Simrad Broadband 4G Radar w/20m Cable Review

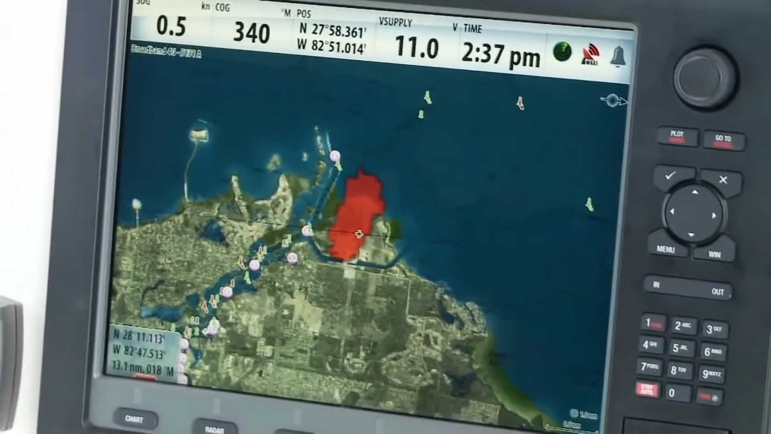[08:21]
Boaters who upgrade from the broadband 3G to the broadband 4G will also benefit from an
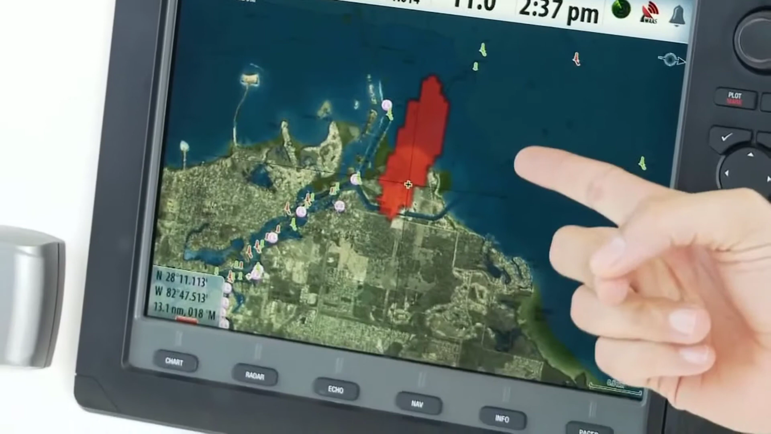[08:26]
impressive 50% improvement in range and target detection capability.
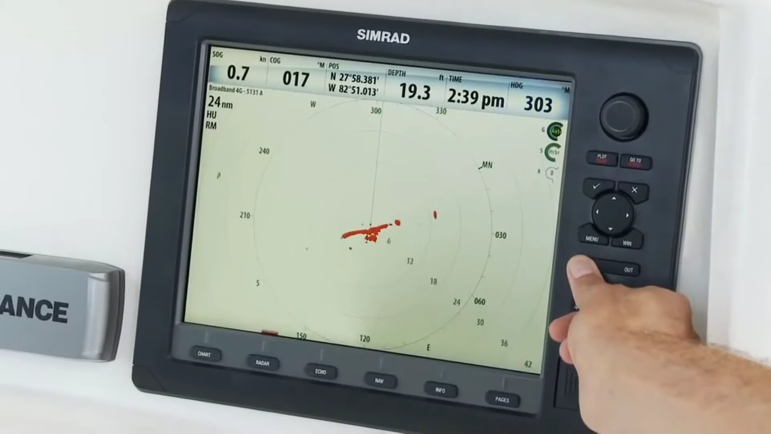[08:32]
We included a new 36 nautical mile range to accommodate the broadband 4G's increased performance.
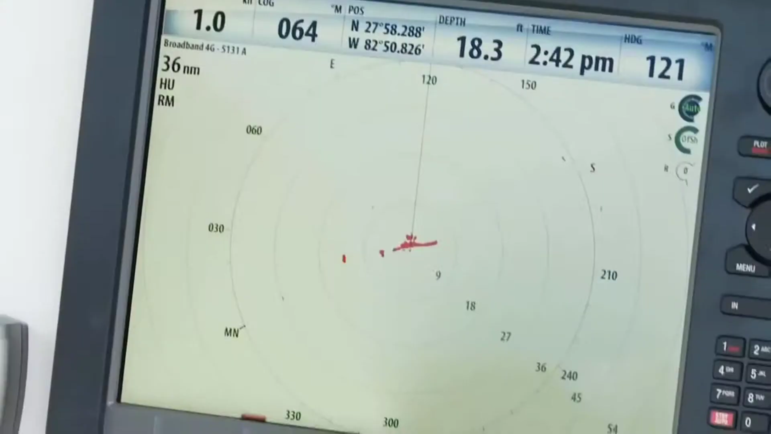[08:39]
This has actually resulted in a total of 18 range scales,
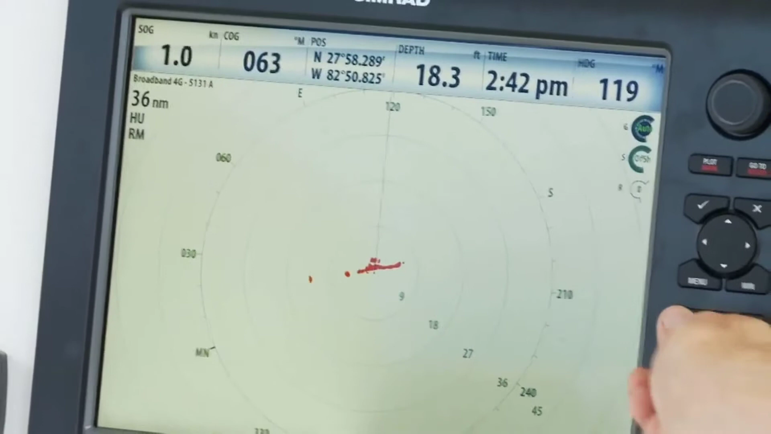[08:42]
more than any other dome radar, but necessary to provide you with the ability to get the most out of the broadband 4G's unique strengths.
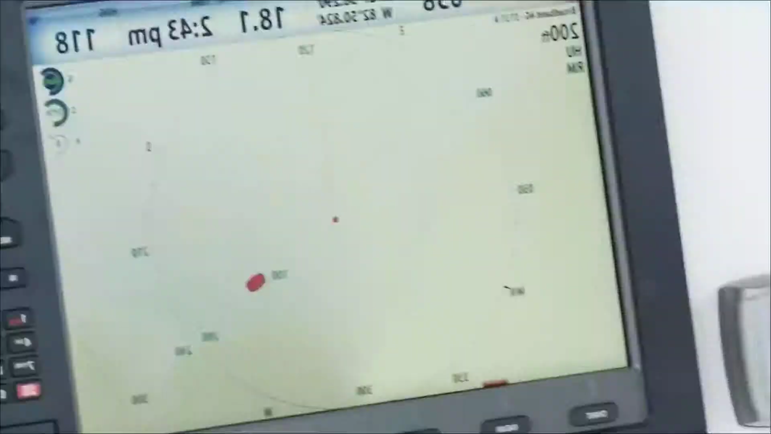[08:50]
Now we're going to demonstrate the long range performance of the broadband 4G.
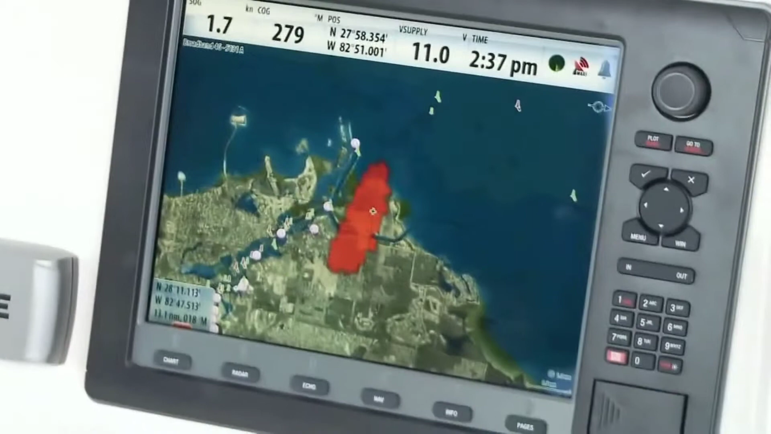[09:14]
That's a zoom in of that area on our chart.